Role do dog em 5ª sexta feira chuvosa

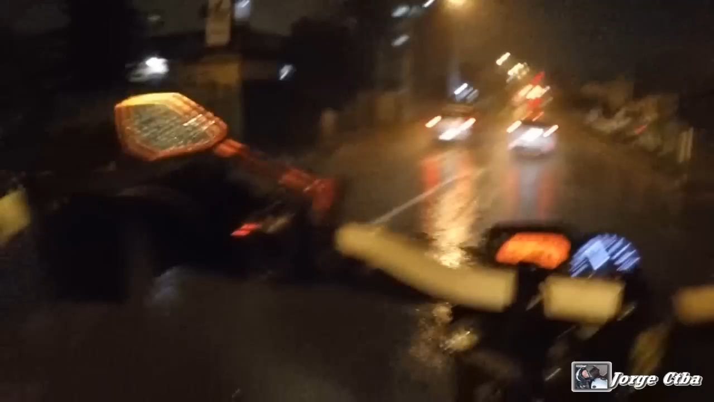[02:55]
É nóis no drift, motoboy na pizza. E é isso aí, velho. Abre pra nós aí, pra nós passar.
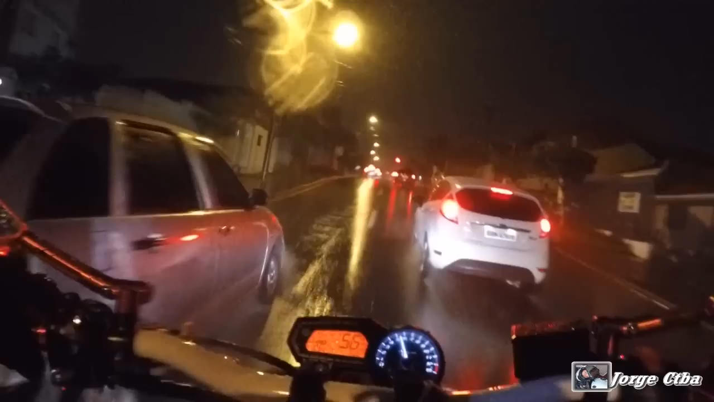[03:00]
Tamo olhando. Tô olhando o vídeo, vou passar a mão aqui pra dar uma limpadinha. Corredor banhado.
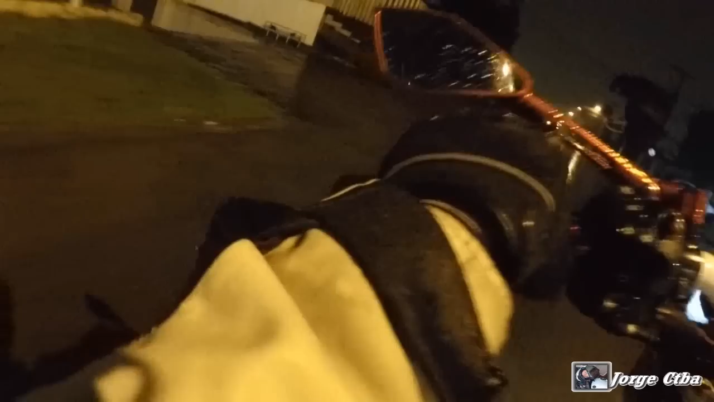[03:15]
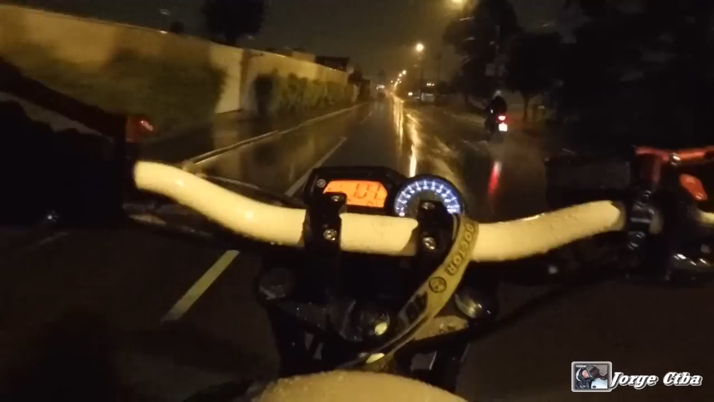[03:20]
Você viu, velho? Patinando de segundo e tal. É, o bagulho é louco, velho.
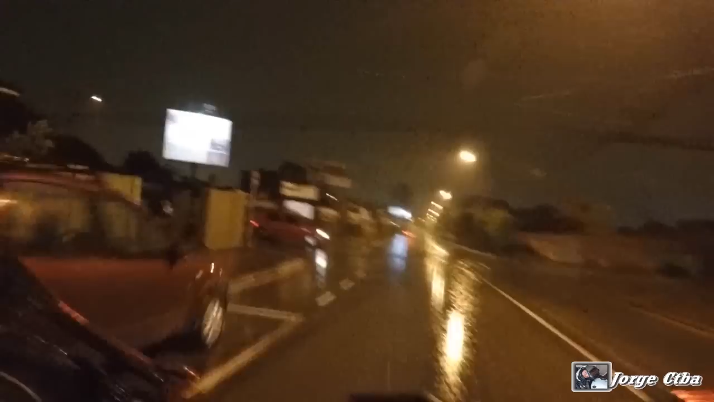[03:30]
Dia de chuva não dá pra dar os vacilos. Não dá pra se emocionar, velho.